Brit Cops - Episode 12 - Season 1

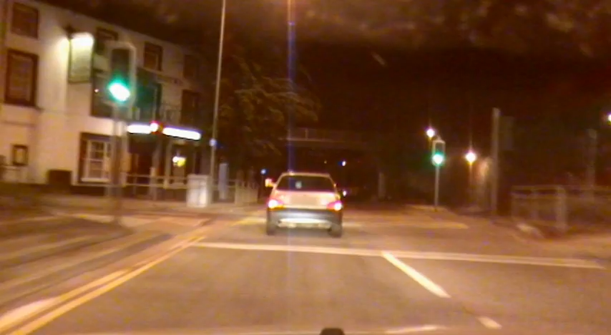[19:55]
PT Duane has seen a silver Citroen Saxo being driven so fast that its tyres are smoking.